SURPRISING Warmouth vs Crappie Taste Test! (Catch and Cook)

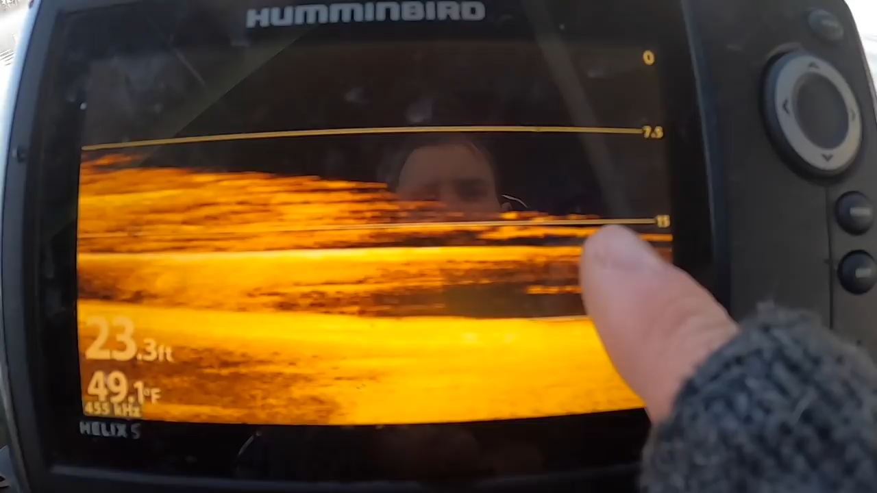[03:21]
On screen: depth 23.3 ft, water 49.1°F
We got some stuff down there close to the bottom as well. Looking at that down imaging. We've definitely got some crappie down there. Now the trick will just be to see if we can get them to bite. That felt like a little bump right there.